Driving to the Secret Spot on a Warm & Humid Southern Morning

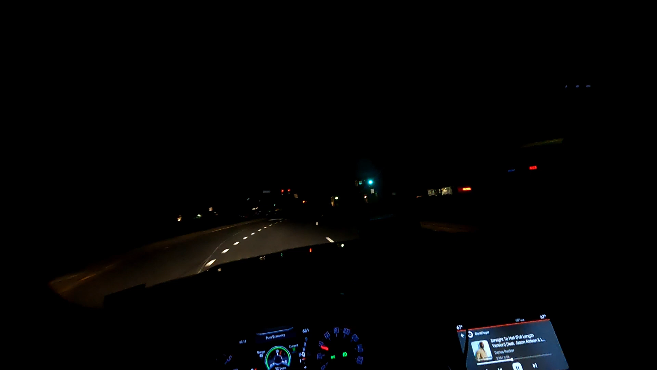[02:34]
This time of day on the road is that there's very little traffic. Yeah, it's great.
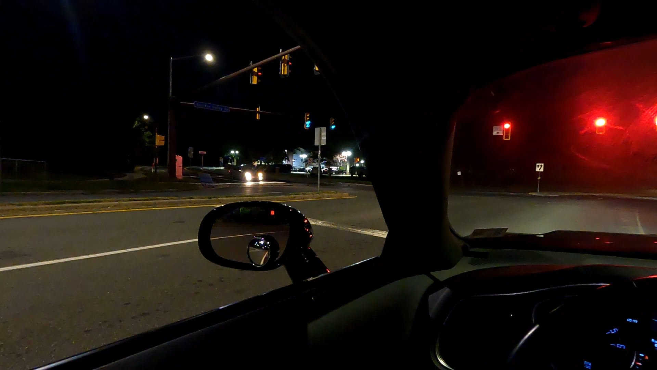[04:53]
What's this clown waiting for? So stupid, man. There's no one on the road.